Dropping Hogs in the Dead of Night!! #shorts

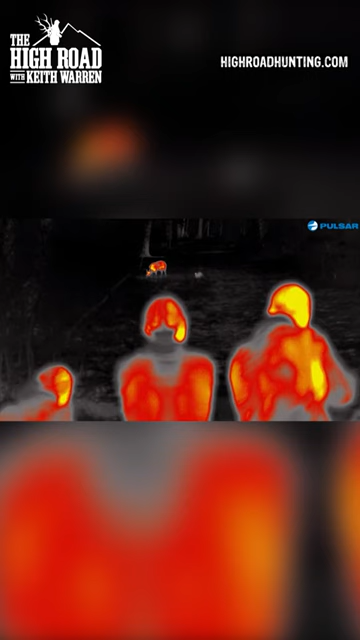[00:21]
Maddie and I smacked that peg and you could hear that. I bet they heard that a lot up north.
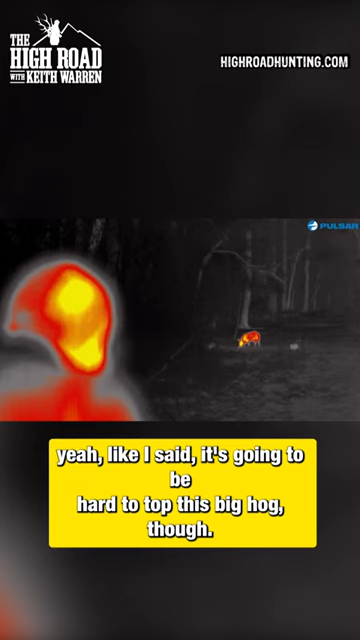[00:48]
Yeah like I said it's gonna be hard to top this big hog though but we gotta try right?